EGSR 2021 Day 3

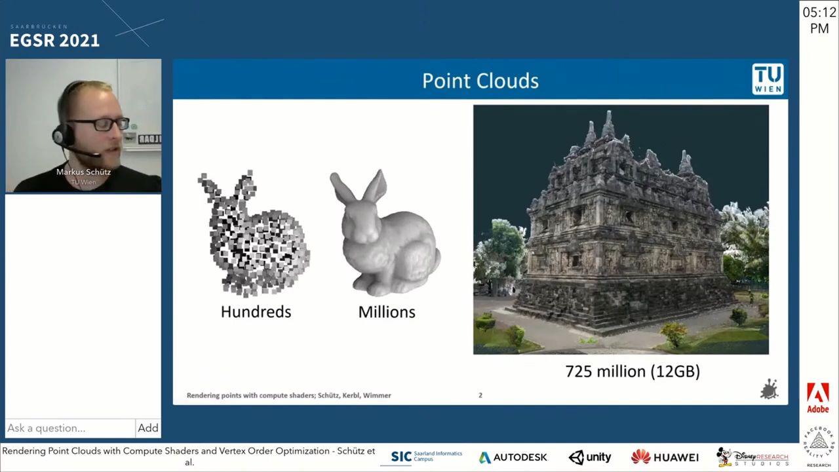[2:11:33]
So to the right here, we have 700 million points. We'd like to be able to render this brute force every frame in real time. So essentially, we're trying to provide an alternative to gldraw arrays using the glpoints primitive,
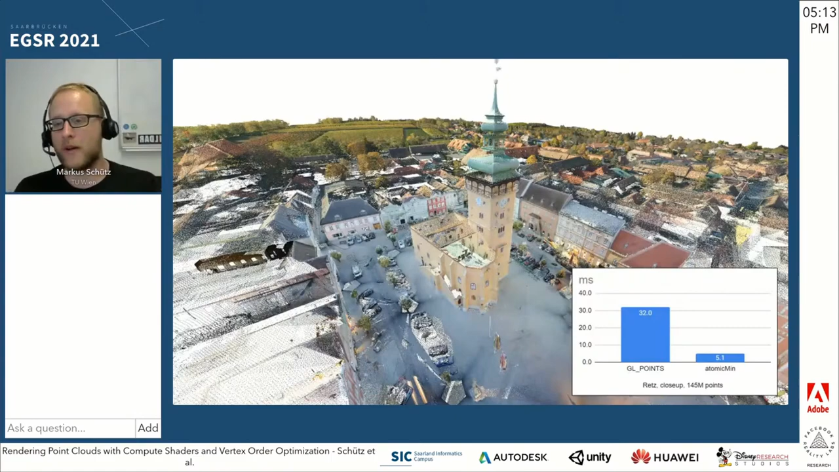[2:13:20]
But with glpoints, it takes about 30 milliseconds to render this frame, and with atomic min, it only needs about 5 milliseconds for a point cloud of 140 million points. There are still some things we can address to further speed up the performance, and one of them is that there's a massive amount of overdraw in point clouds. So, for example, if we have a point cloud with 720 million points and we project that to just 2 million pixels, then we're going to end up with a whole lot of pixels with thousands to even tens of thousands of points. So these pink points here, those are points where there are more than 10,000 pixels inside.
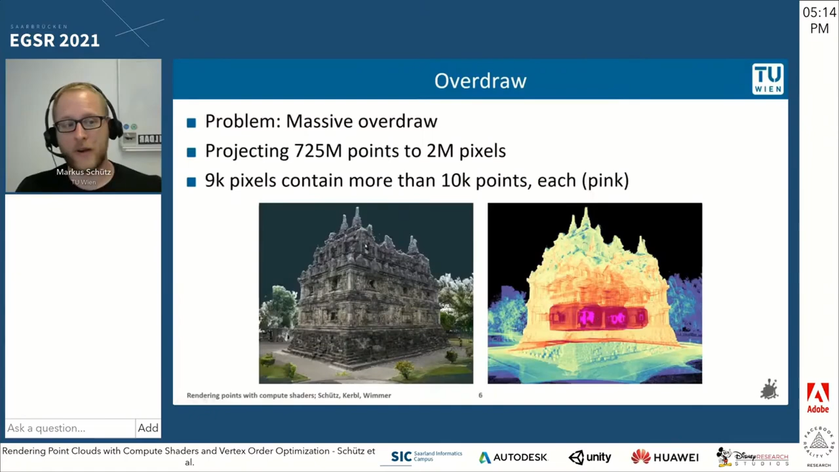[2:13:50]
So in order to reduce the amount of atomic min operations that are rather costly,
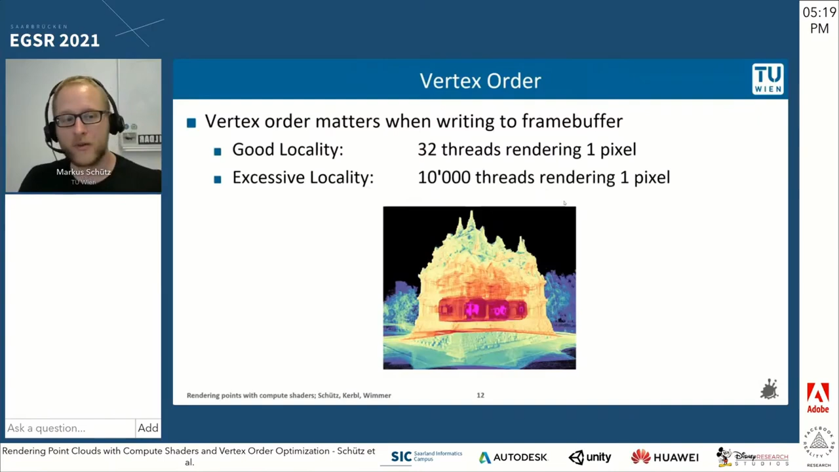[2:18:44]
If you have 10,000 threads trying to simultaneously write to one pixel, then we have a bit of a problem. So this can cause slowdowns up to 5 times or even up to 10 times. So we'd like to avoid that.